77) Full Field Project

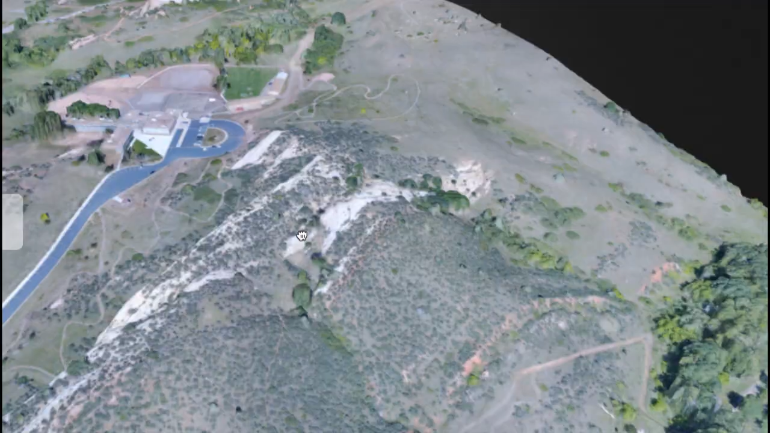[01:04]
that the beds seem to be dipping to the east, and that differential erosion is creating a series of north-south trending ridges and valleys.
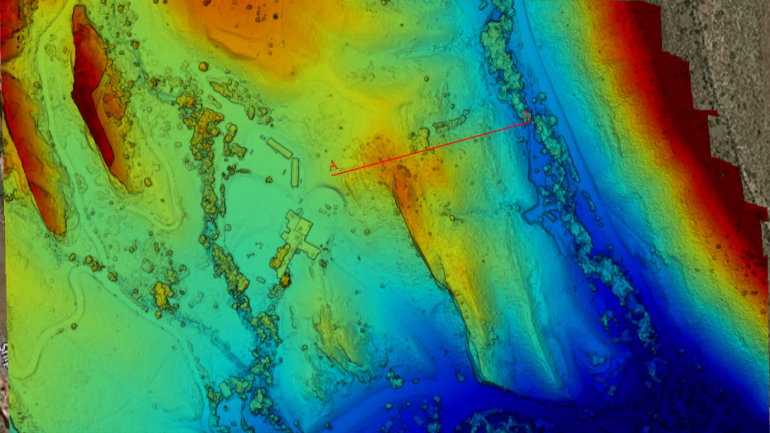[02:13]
we'll get a topographic profile to start our cross section the old-fashioned way with a topographic map,
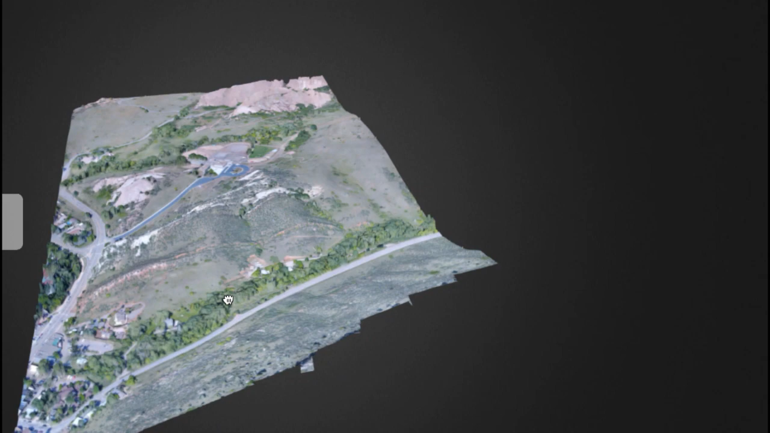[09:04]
I'm keen to note that the beds are dipping fairly steeply to the east and the drainage is to the east and so we have some interesting v-shapes down the valleys in our field area pointing to the east.